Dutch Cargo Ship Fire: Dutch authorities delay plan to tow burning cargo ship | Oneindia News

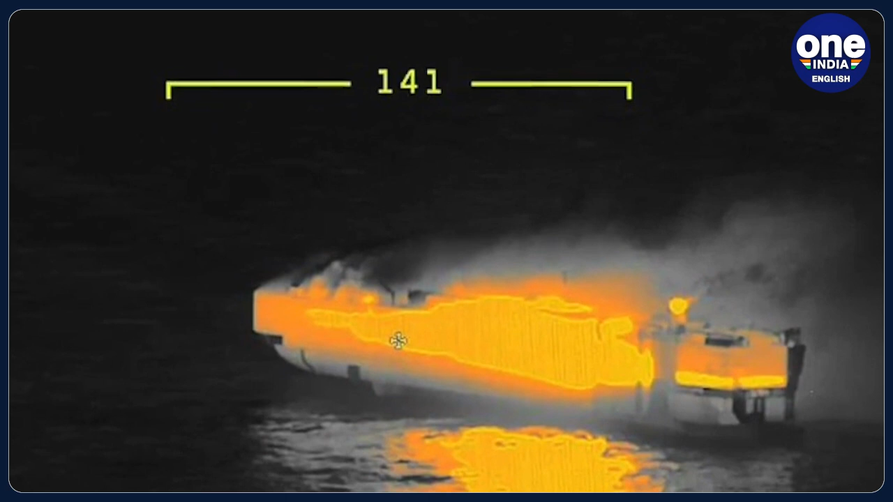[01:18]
The agency added that the cargo ship was also stable, still intact below the waterline and does not tilt.